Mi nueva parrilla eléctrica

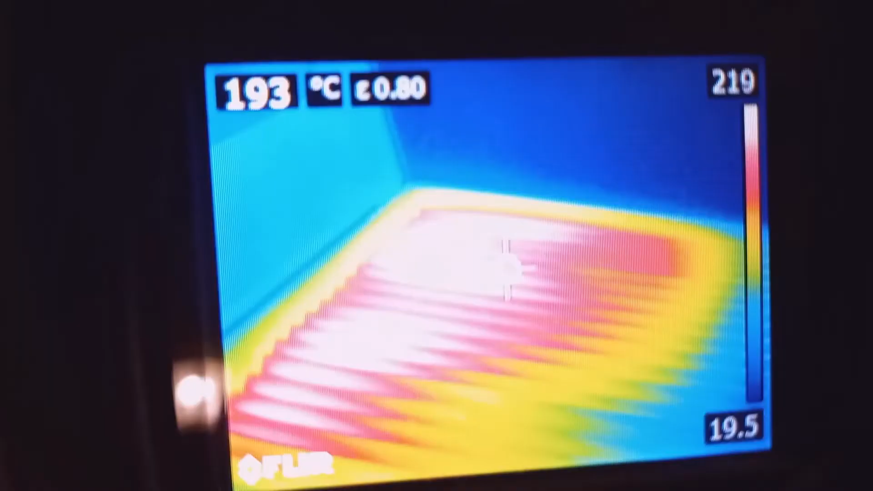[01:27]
On screen: spot 193°C
Ahí estamos mirando la parrilla con la cámara.
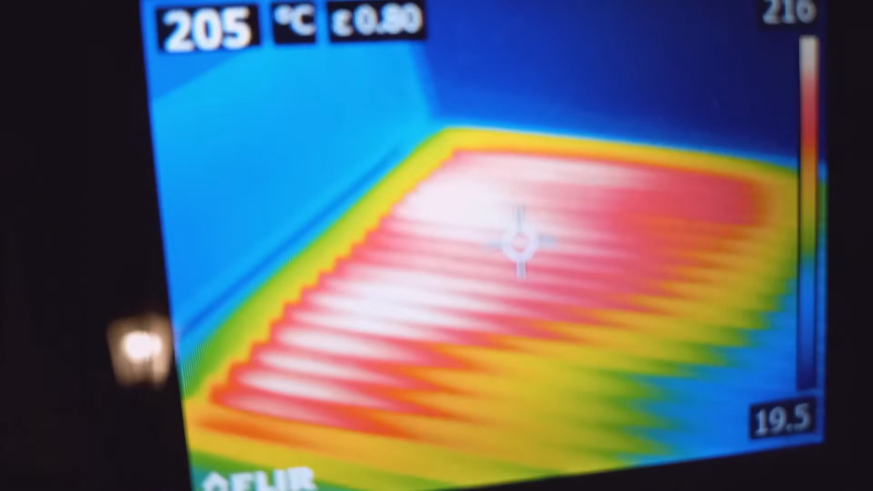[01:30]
Y vemos que la parte en blanco es la parte más caliente,
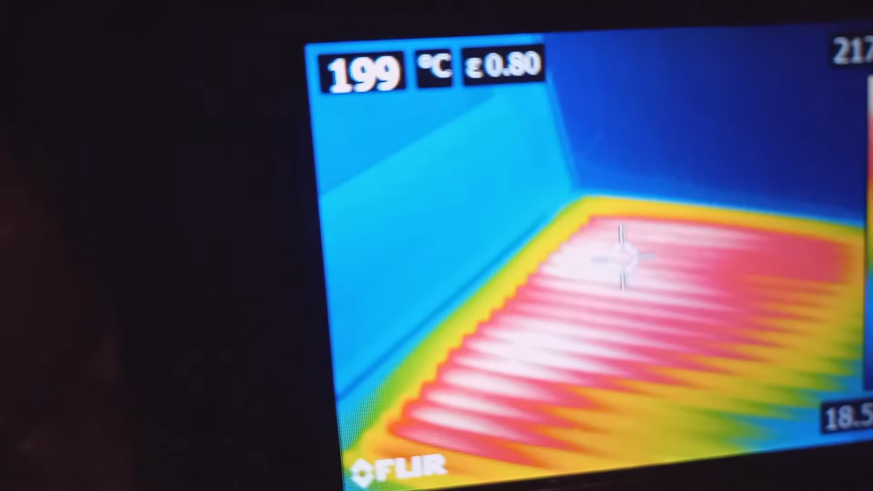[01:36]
On screen: spot 199°C
que nos está dando unos 206,
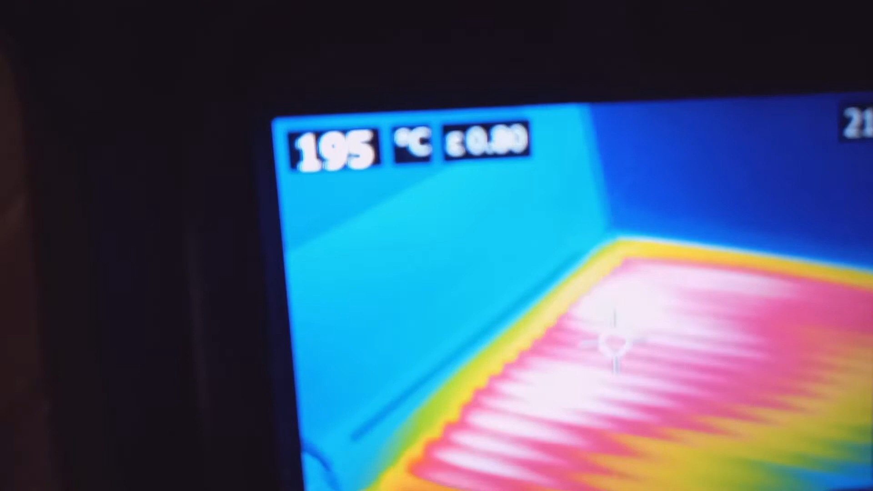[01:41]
On screen: spot 195°C
210 grados de temperatura.
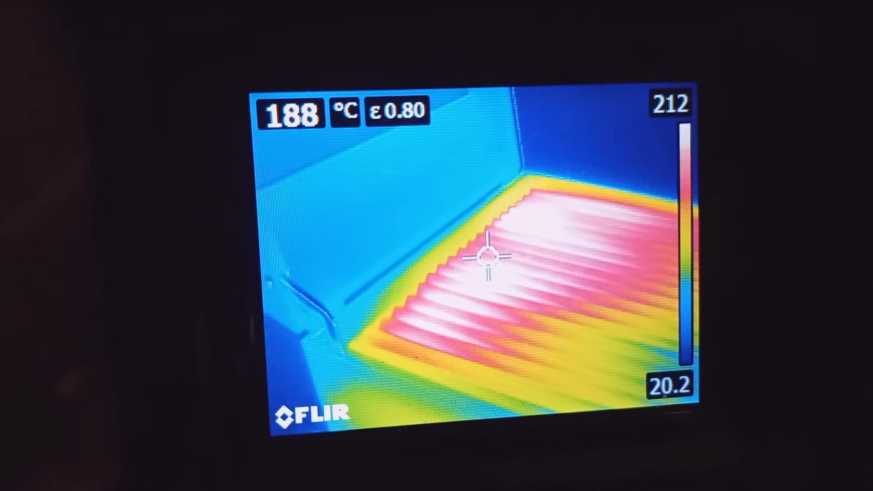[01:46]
On screen: spot 188°C
Bien. Y después, si bajo aquí a la parte
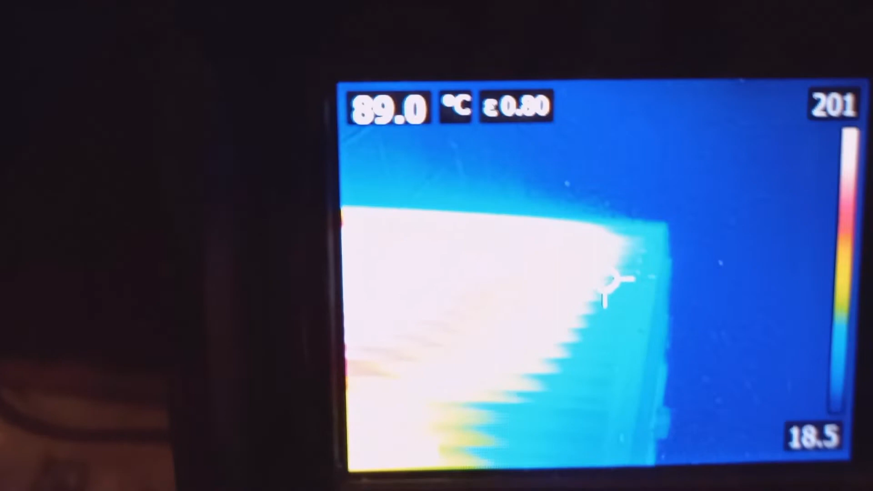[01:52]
On screen: spot 89.0°C
más fría, me está dando 109, 110.
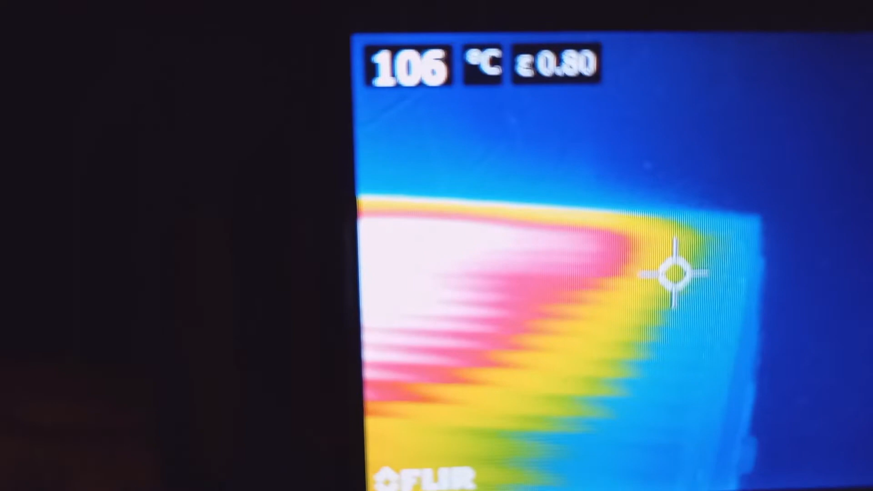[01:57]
On screen: spot 106°C
Vengo aquí.
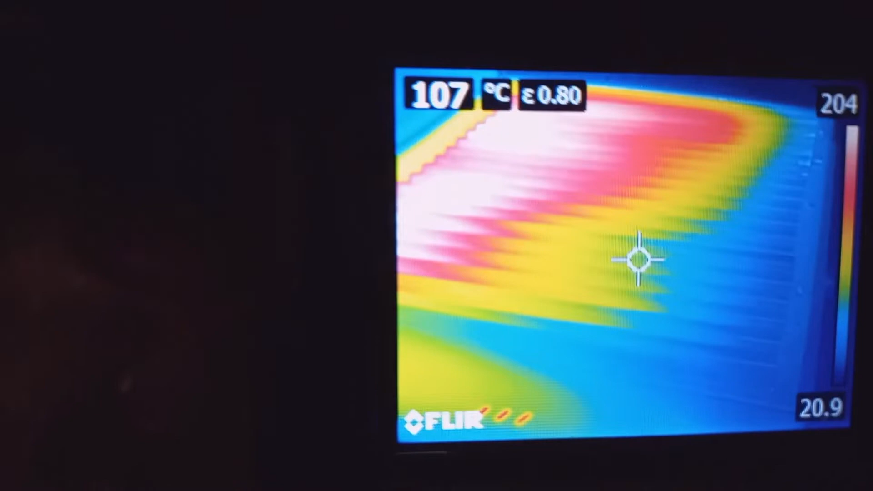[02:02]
On screen: spot 107°C
Mismo. Ah, no. Un poco más abajo.
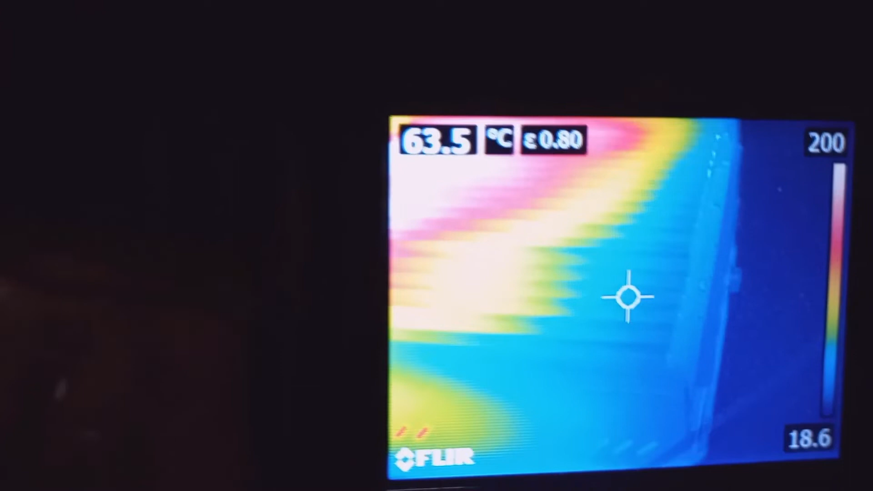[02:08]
On screen: spot 63.5°C
67, 65 en este rincón de la parrilla.
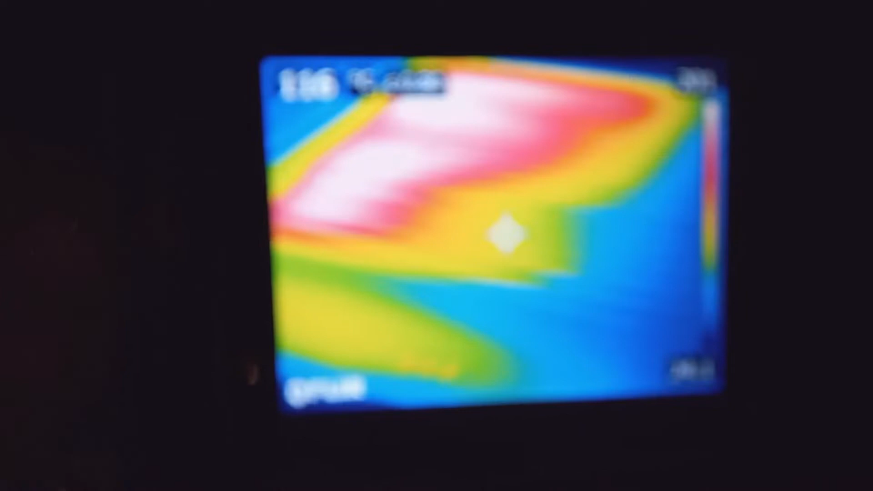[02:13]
En el medio, donde está amarillo,
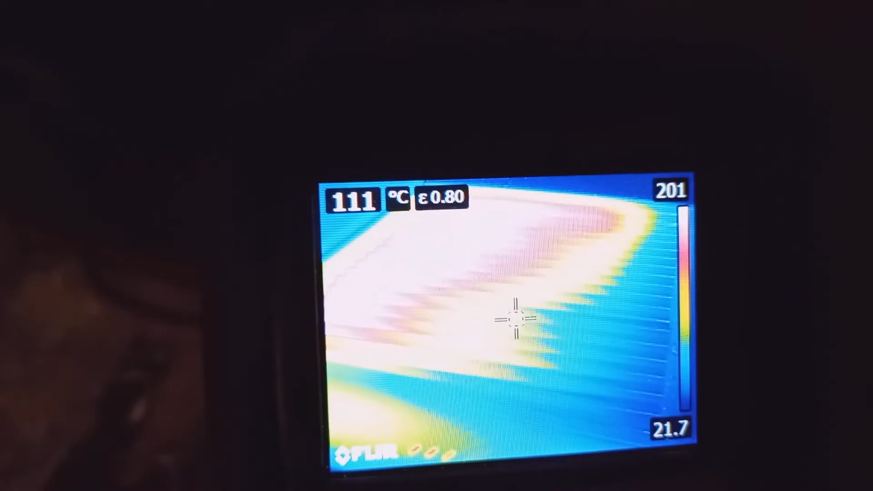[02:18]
On screen: spot 111°C
un poco más caliente.
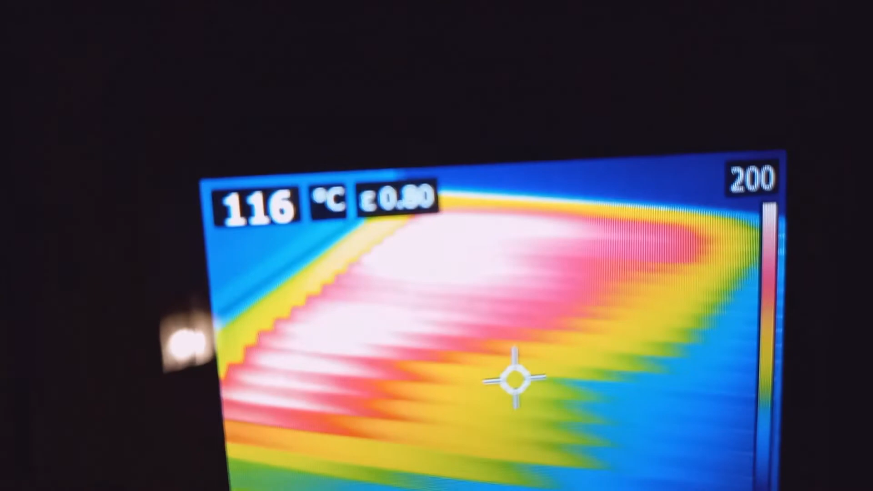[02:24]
On screen: spot 116°C
130, 120.
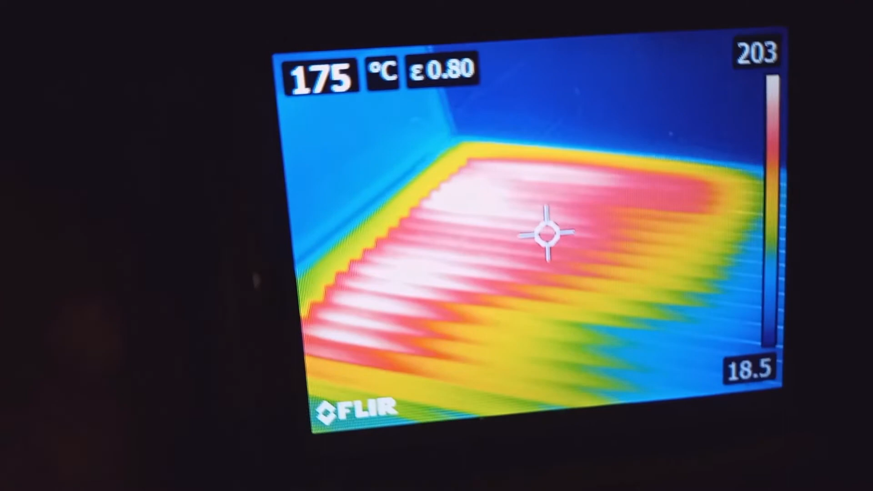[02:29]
On screen: spot 175°C
Después volvimos a rojo, 175, 186. Y ahora lo voy a bajar a temperatura mínima.
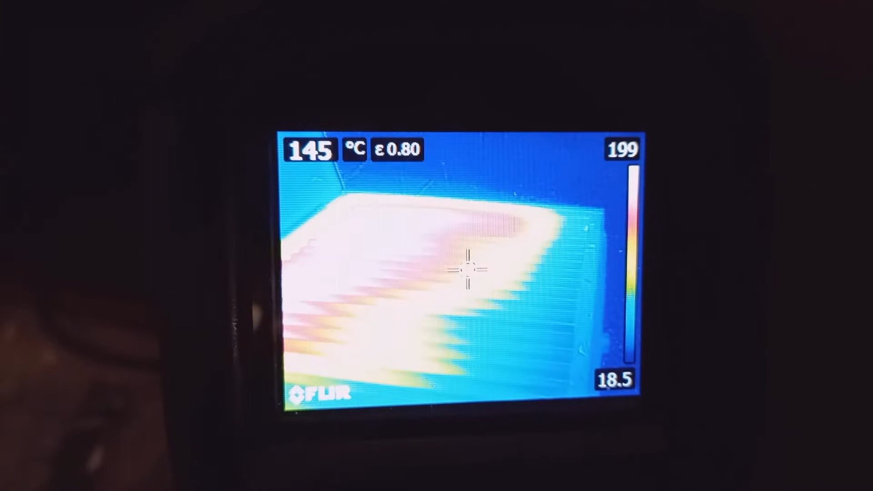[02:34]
On screen: spot 145°C
Voy a esperar unos minutos y vamos a ver qué diferencia en temperatura tiene